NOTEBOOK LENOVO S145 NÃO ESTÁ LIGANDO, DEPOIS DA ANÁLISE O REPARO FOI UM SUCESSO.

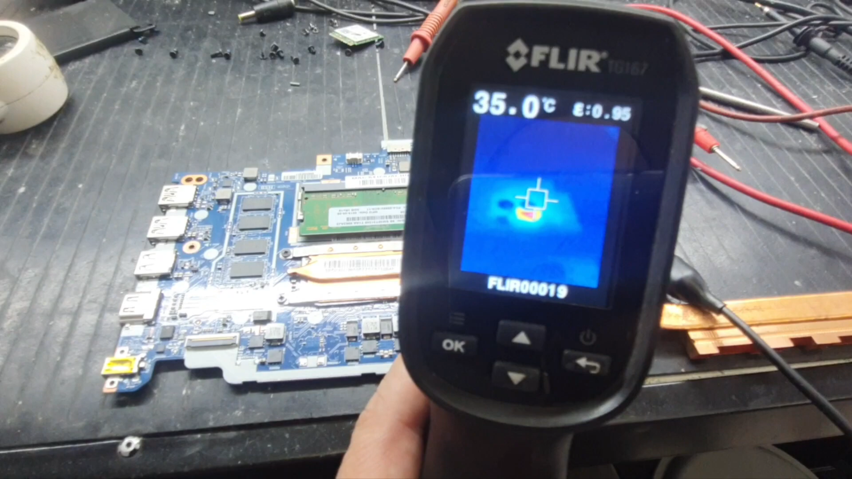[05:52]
On screen: spot 35.0°C
Tem duas bolas. Isso aqui, ó. Duas bolas aqui, aqui e aqui. Tá vendo aqui? São as duas terras aqui, né? E você vê que tem um ponto de aquecimento ali que eu tirei a foto.
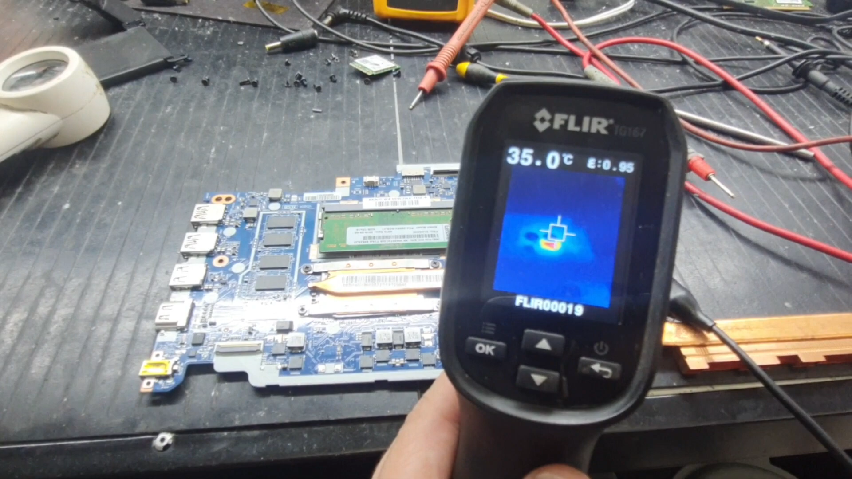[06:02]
On screen: spot 35.0°C
Pra vocês mostrar pra vocês ficar mais fácil. Tá vendo ali? Vermelho. Tem um ponto de aquecimento, né?